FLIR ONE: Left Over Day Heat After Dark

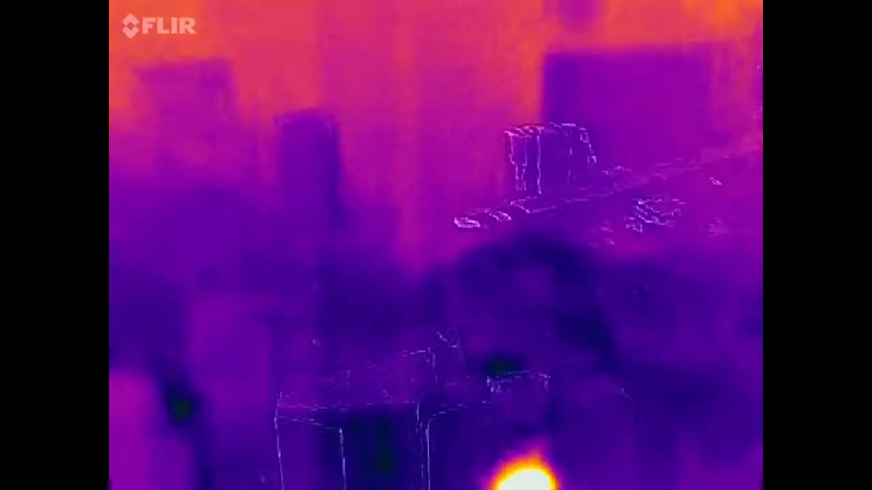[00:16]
just hard to balance. Feet from the fan.
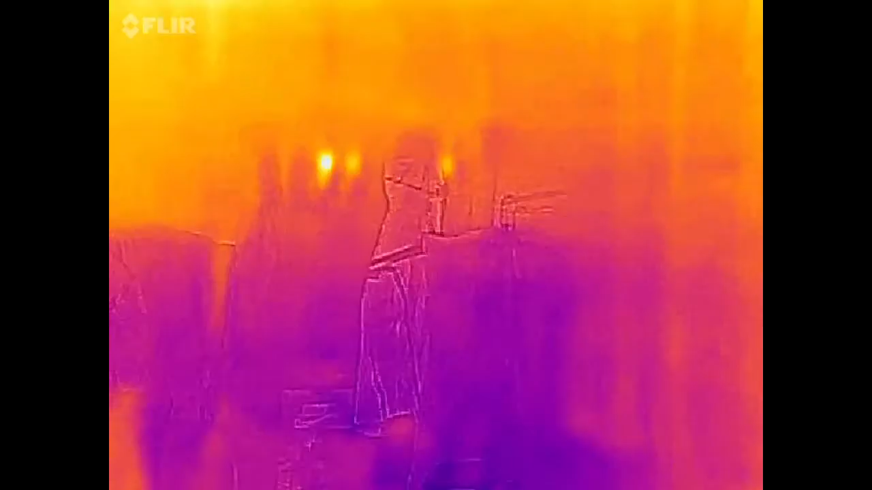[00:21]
Just 8:30 at night. There's still heat coming into the window over there.
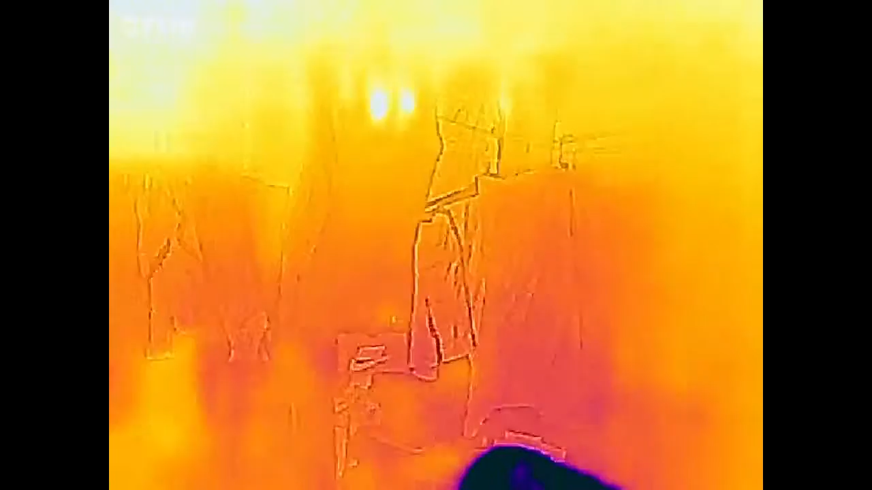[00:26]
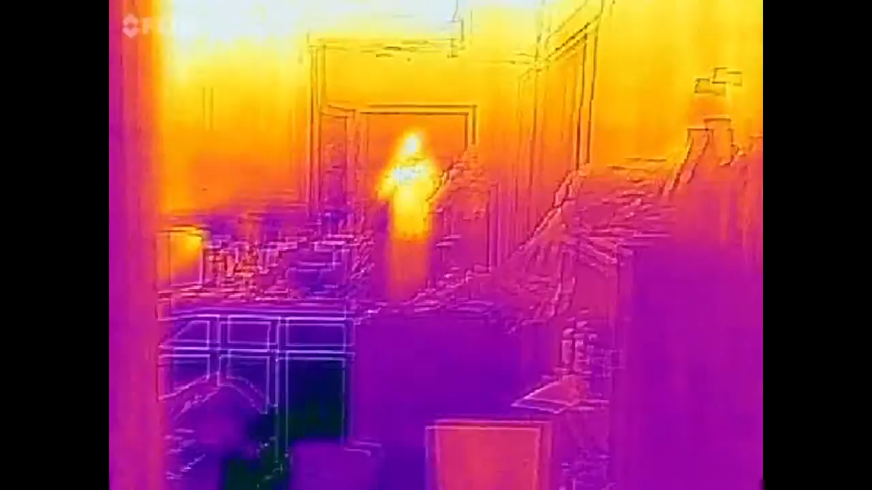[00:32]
A reflection in the mirror.
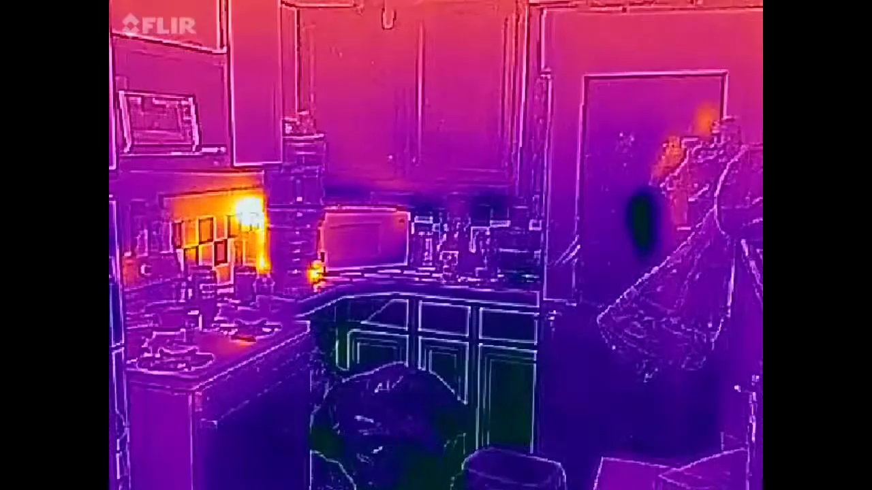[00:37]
Coffee pot on over there, bun.
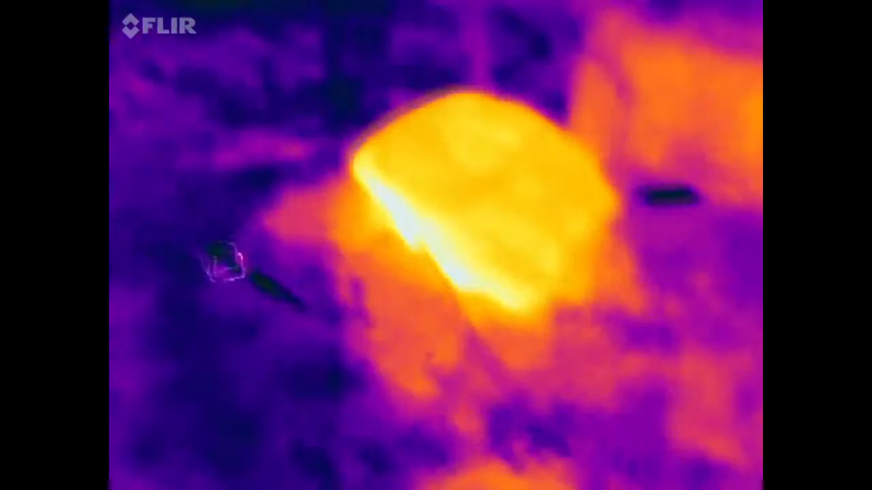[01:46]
Oh, look at the fucking pavers are still cooking.
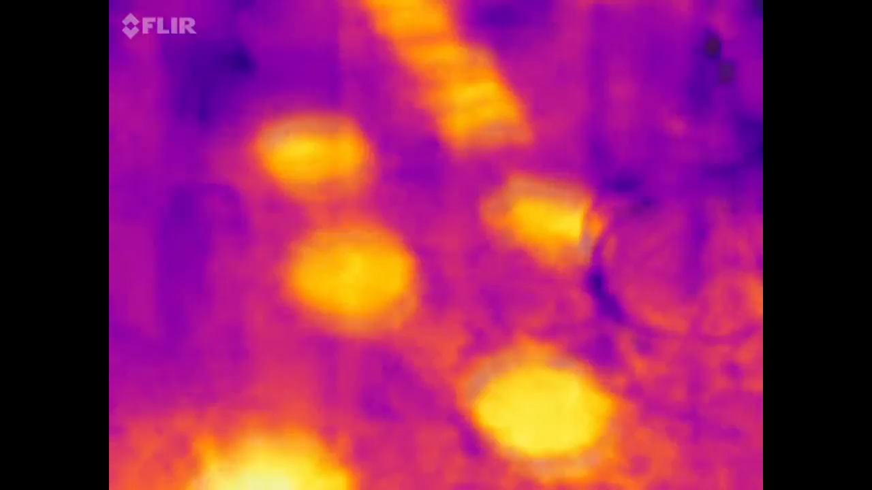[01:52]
Holy crap. The
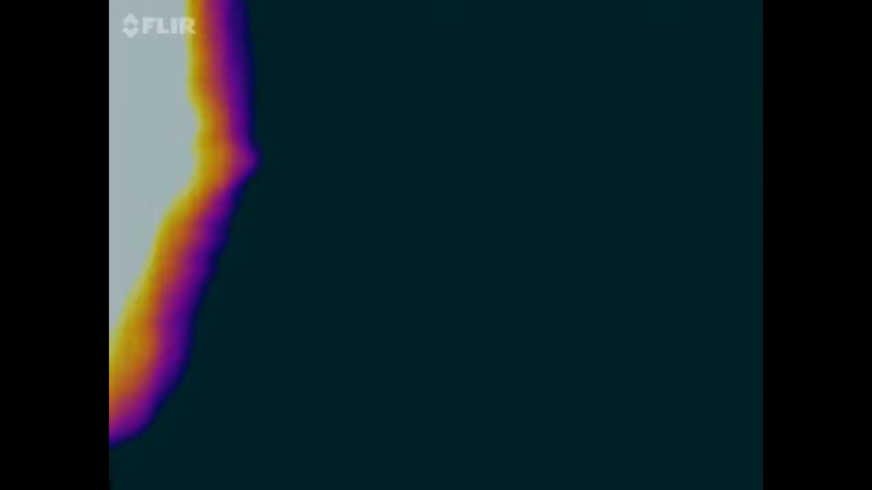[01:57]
building, look at the building. Holy shit.
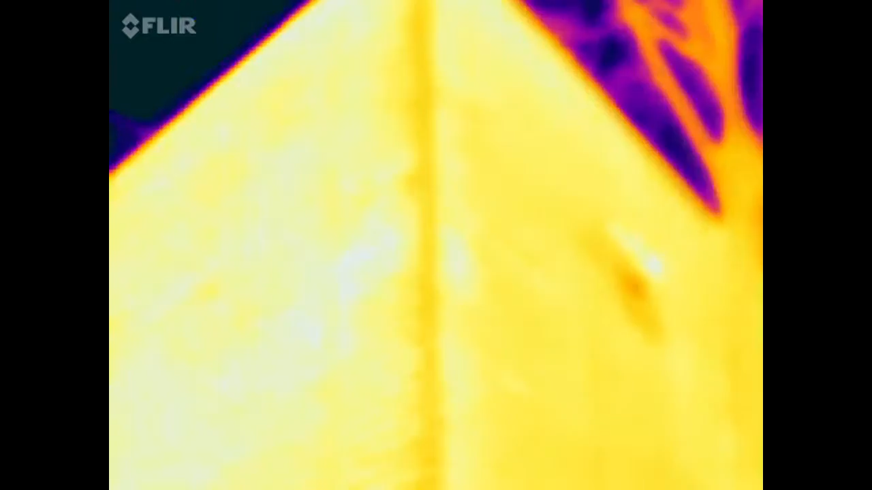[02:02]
It's cooking, man. Where's it?
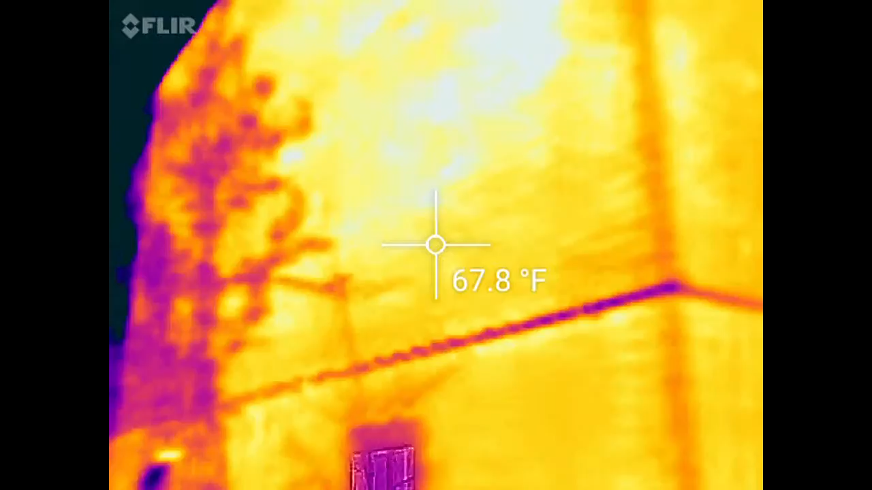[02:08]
On screen: spot 67.8°F
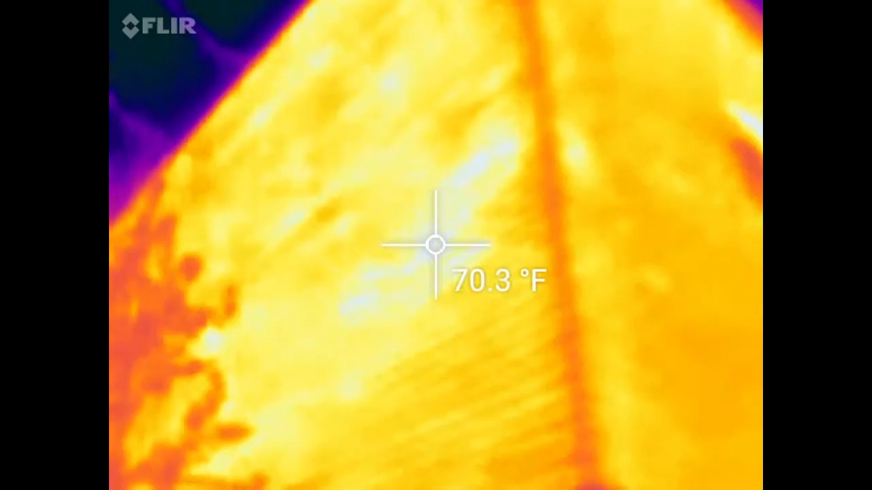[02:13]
On screen: spot 70.3°F
This is only 70 degrees. You know, it makes a big difference in your fucking apartment, man.
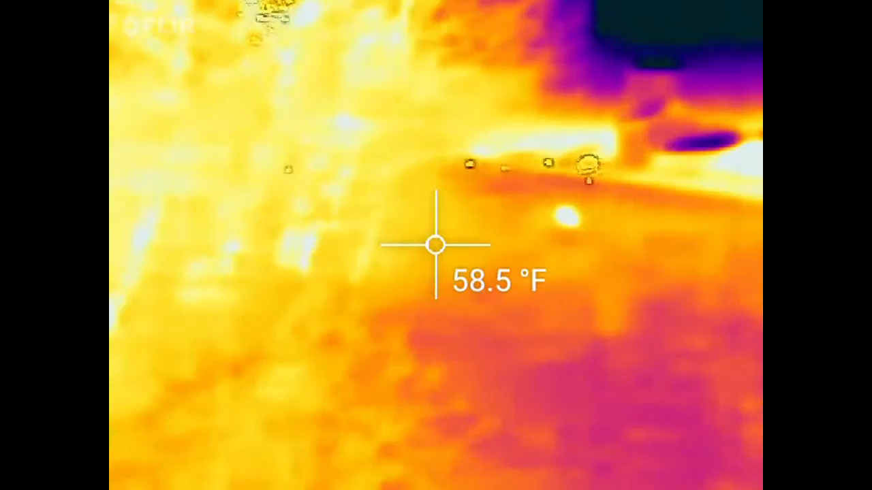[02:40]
On screen: spot 58.5°F
Is it? Kind of blurry. Well, it's because the camera's not enough light.
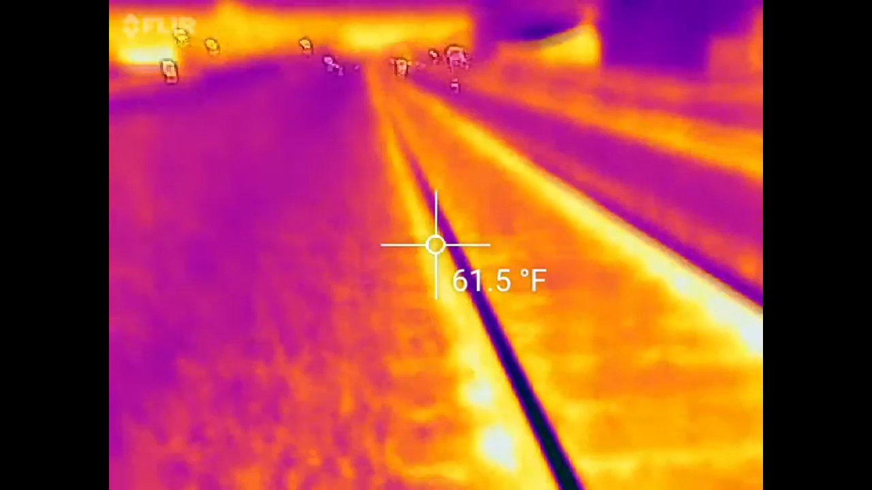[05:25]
On screen: spot 61.5°F
train actually cooled the wheels off.
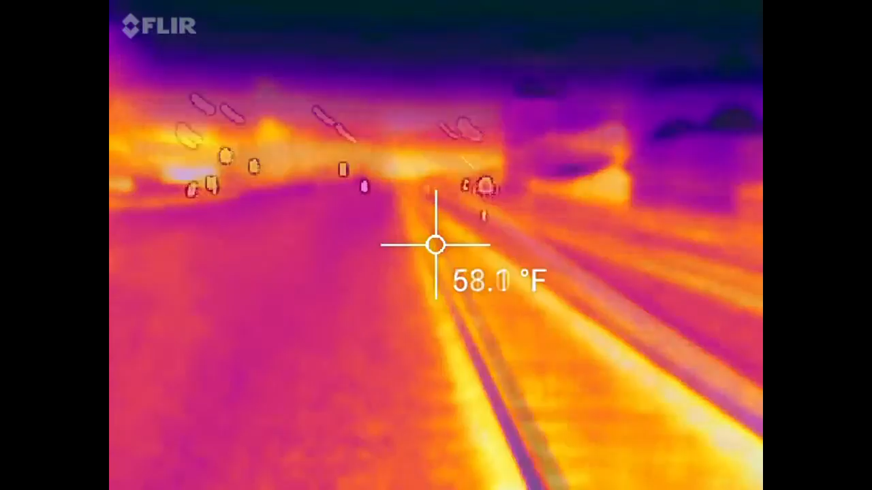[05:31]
There he is.
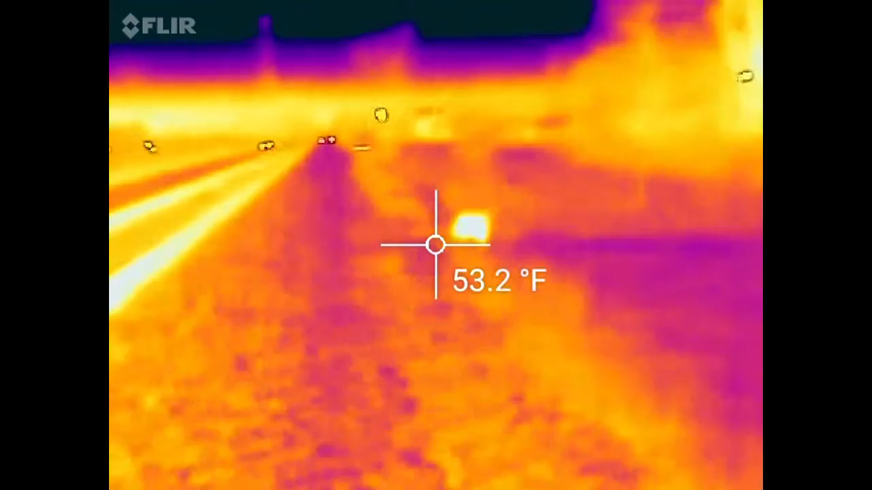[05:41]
On screen: spot 53.2°F
You need a flashlight, man. This thing is cool.
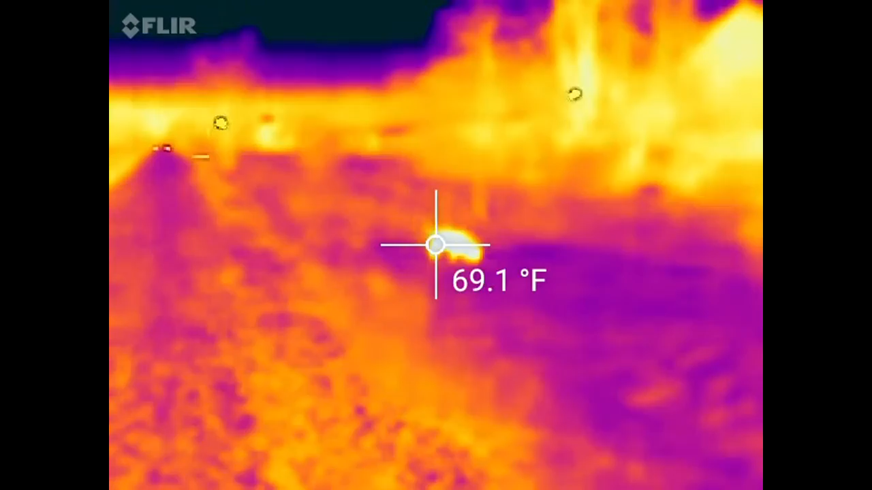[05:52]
On screen: spot 69.1°F
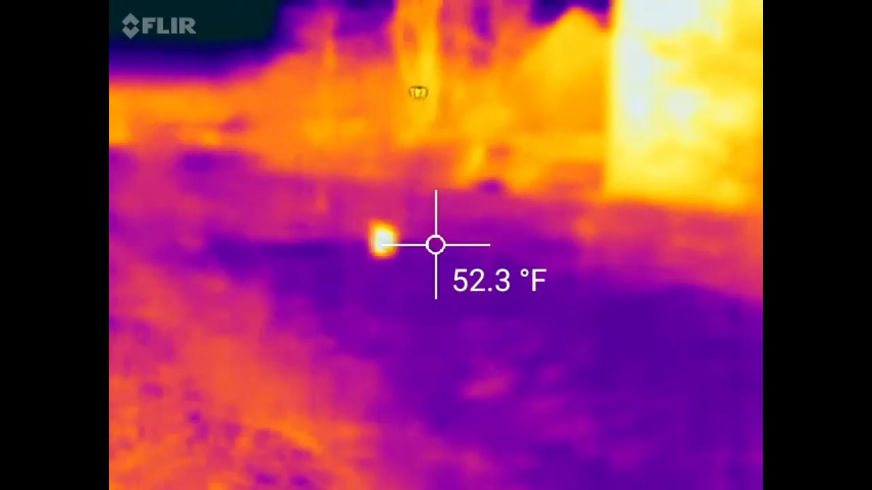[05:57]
On screen: spot 52.3°F
Temperature readings aren't exact, but okay, just look at the building.
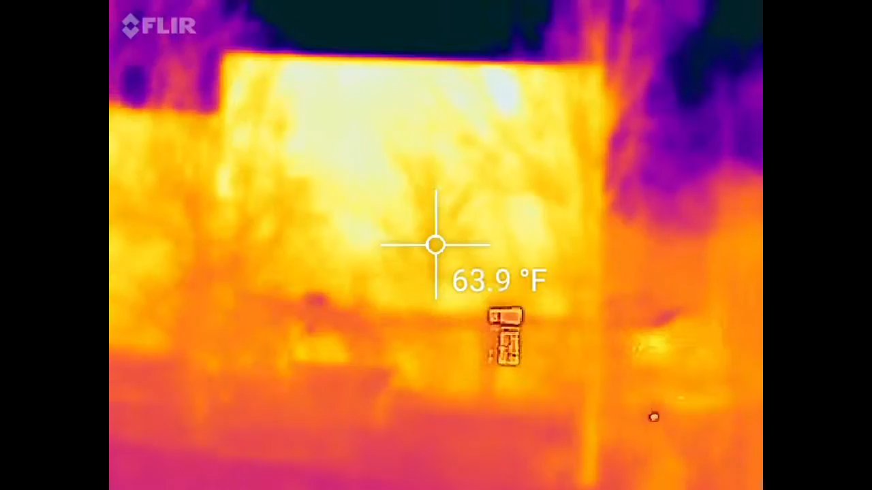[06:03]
On screen: spot 63.9°F
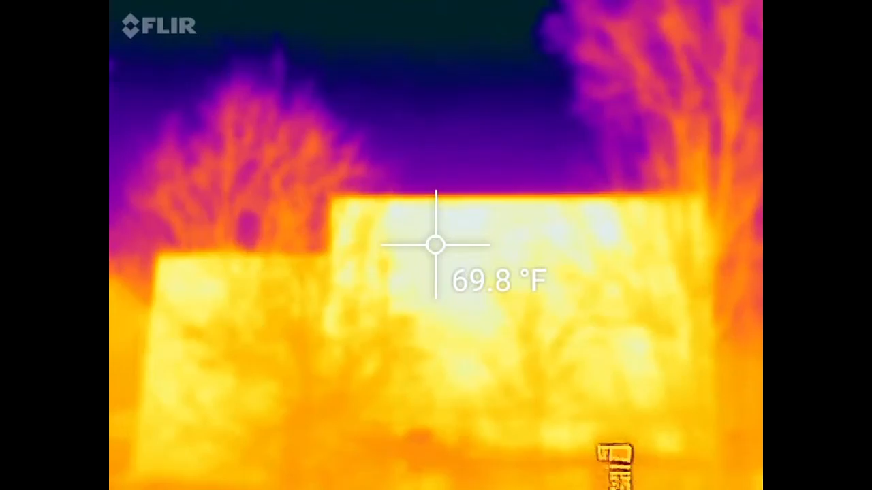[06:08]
On screen: spot 69.8°F
Consistent from 10 feet to 30 feet.